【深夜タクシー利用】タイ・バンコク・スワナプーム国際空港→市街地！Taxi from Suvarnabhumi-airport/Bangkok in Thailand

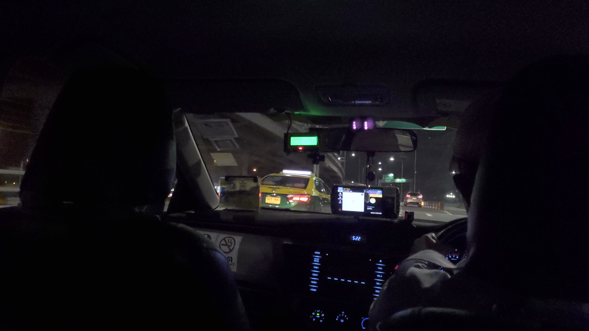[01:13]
そこのね、緑のところにメーターになってるんだけど、ちょっとこれだと読みづらいんだけどね。
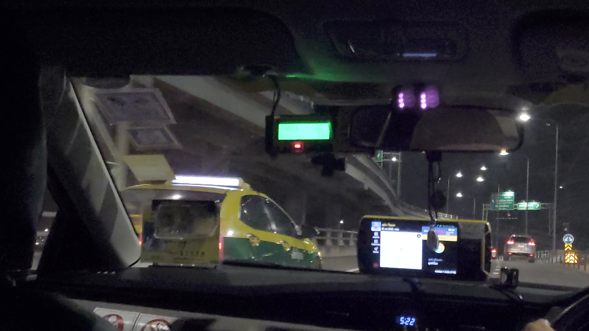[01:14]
こんな感じでそこのところ、ちゃんと 35% から上がってます。高速使う場合ということで、それプラスアルファでお金払わないといけないんだけど、あ、チップに関しては、まあ、50バーツぐらい最低あげた方がいいかなって感じします。空港を出るときに、あれお金かかったかな、あ、空港入るときかなって忘れたけど、それを払う感じです。ということで、まあ、基本的にはチップは50は最低あげるようで、100とかもしかしたらあげる可能性もあるけどね。こんな感じで今、乗ってるところです。